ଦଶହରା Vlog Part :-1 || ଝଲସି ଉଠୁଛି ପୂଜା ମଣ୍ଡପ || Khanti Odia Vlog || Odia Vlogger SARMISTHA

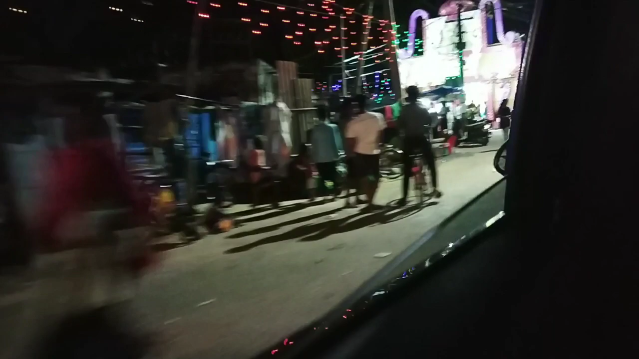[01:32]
ଯୋଉଟାକି ରାୟଗଡ଼ାଠୁ 10 କିଲୋମିଟର ଦୂରରେ ଜେକେପୁର। ଓଡ଼ିଶାର ଗୋଟେ କାଗଜ କଳ ଆପଣମାନେ ଜାଣିଥିବେ ବୋଧେ,
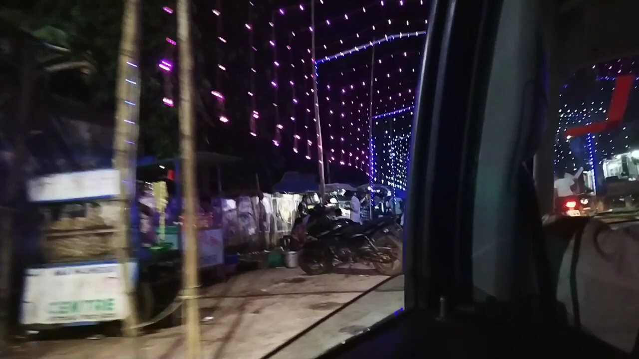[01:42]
ଯେଉଁଠିକି ଅଛି ପେପର ମିଲ୍ ଗୋଟେ। ତ ଏଇ ରାସ୍ତାରେ ତ ଦଶହରା ଟାଇମ୍ରେ ବହୁତ ଗହଳି।
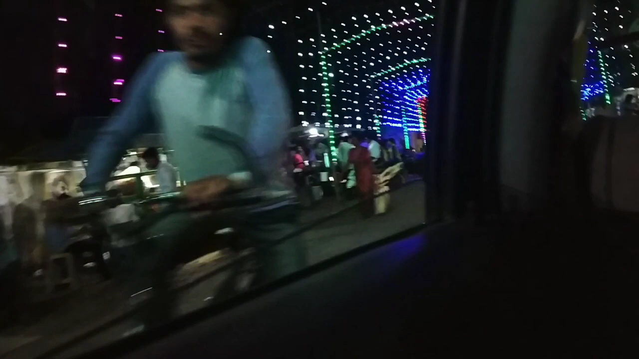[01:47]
ଏଇଟା ଅଷ୍ଟମୀ ସପ୍ତମୀ ସନ୍ଧ୍ୟାବେଳ, ମାନେ ଅଷ୍ଟମୀ ପିଠେ ସେଦିନ ଅଷ୍ଟମୀ ଥିଲା।
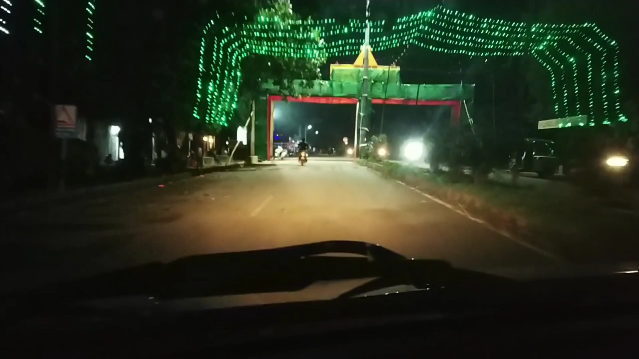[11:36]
ଦେଖନ୍ତୁ ସାଜସଜ୍ଜା କେମିତି ହେଇଛି, ତ ଯିବା ଏଥର ରାୟଗଡ଼ା।
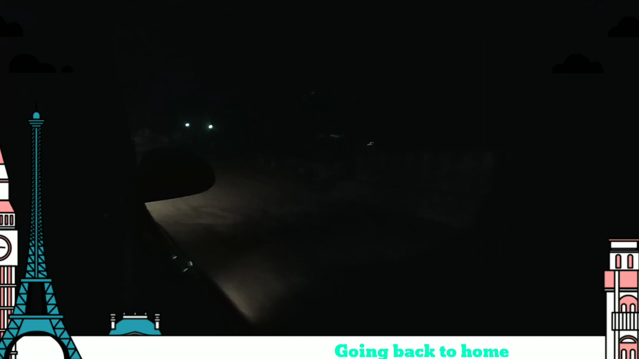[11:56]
ବର୍ତ୍ତମାନ ଆପଣମାନେ ଦେଖନ୍ତୁ ଆମେ ଫେରିବା ସମୟରେ ରାୟଗଡ଼ାର ନାଇଟ୍ ଭ୍ୟୁ କେମିତି ଲାଗୁଛି, ମୋତେ କମେଣ୍ଟ ସେକ୍ସନ୍ରେ ଜଣାଇବେ।